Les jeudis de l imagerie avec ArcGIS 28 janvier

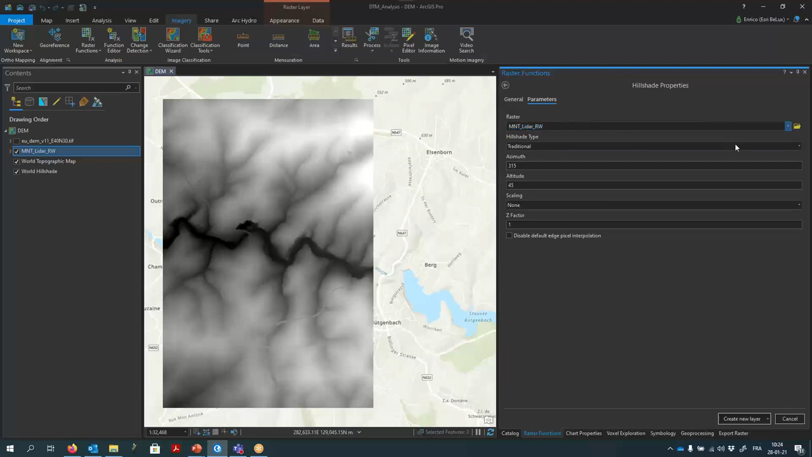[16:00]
sur option. Donc, l'interface est exactement la même que vous avez ici. Vous pouvez choisir traditional, multidirectional, je peux choisir le facteur, etc. Je fais clic ici, create new layer, je lance l'option et j'ai mon modèle ici. Modèle che il n'est pas enregistré nulle part,
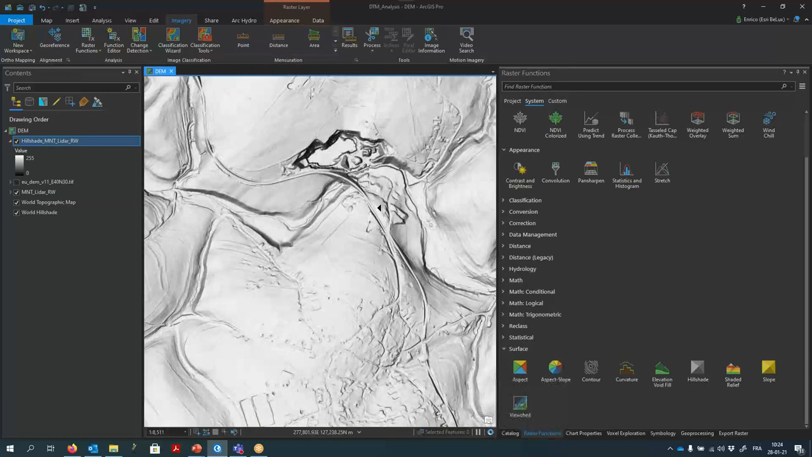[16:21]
il est enregistré dans la mémoire de l'ordinateur, mais j'ai le risultato ici che je peux réutiliser, ça, le modèle LIDAR, digital LIDAR, che je peux réutiliser pour faire des clippings, pour faire d'autres analyses.
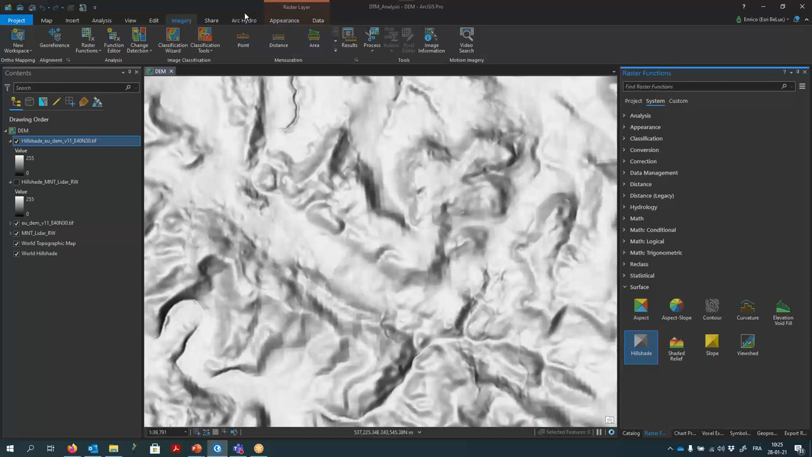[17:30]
Je peux jouer sur l'image si je veux pour pouvoir travailler sur les DRA, etc., etc.
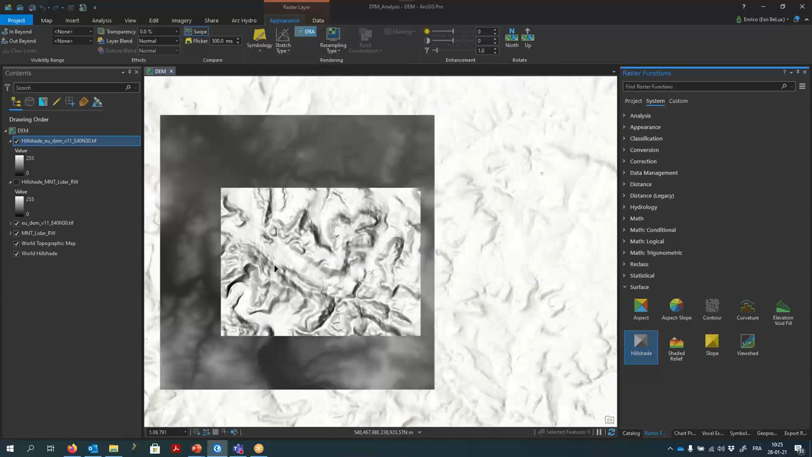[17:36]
Et donc là, comme vous voyez, j'ai le modèle qui est déjà calculé, c'est rapide. Évidemment, c'est dans la mémoire, c'est pas enregistré physiquement sur le disque. Si je veux enregistrer ça, il faudra évidemment clic droit, classique opération, data.
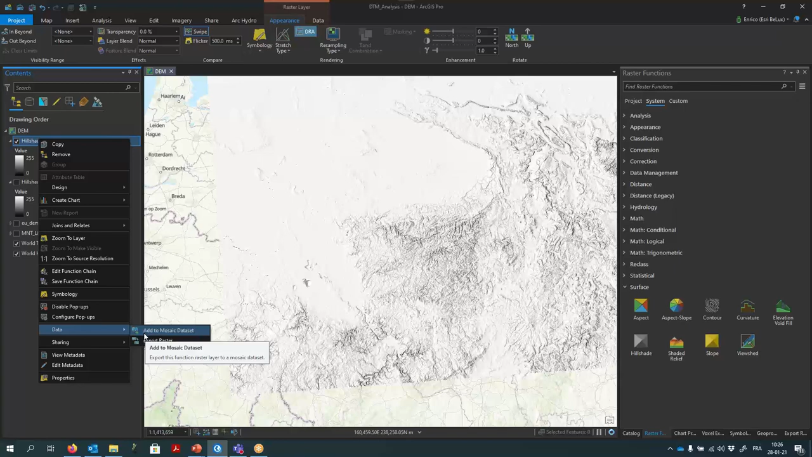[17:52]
Je peux ajouter un mosaic dataset ou exporter comme raster. Et alors là, bien sûr, les 6 GB, ils vont à peser tous parce que je vais absorber un fichier.
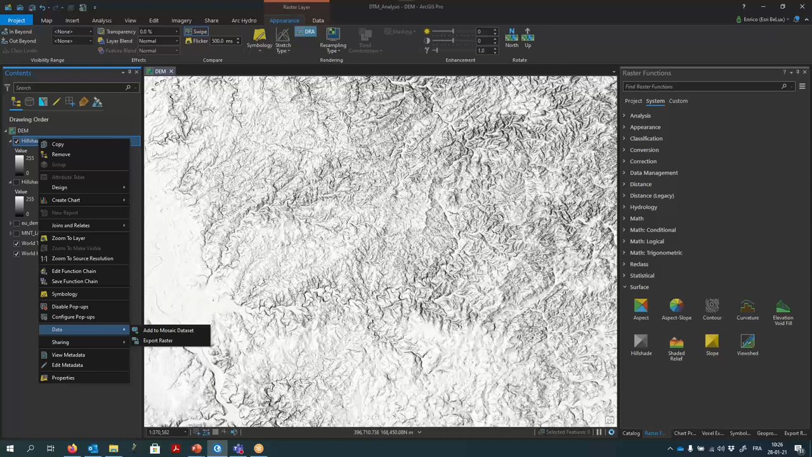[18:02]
Qui possède cette dimension. Mais vous avez vu que la vitesse d'affichage et de calcul est assez impressionnante.
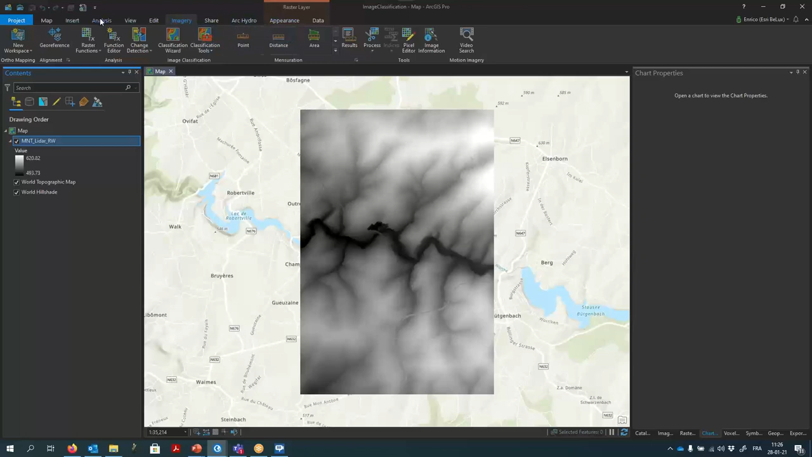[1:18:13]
Donc, je vais faire clic ici, j'ai le raster symbologie, classify. Et je veux, par exemple, classifier en fonction des hauteurs différentes, donc faire une sorte de seuillage sur les données.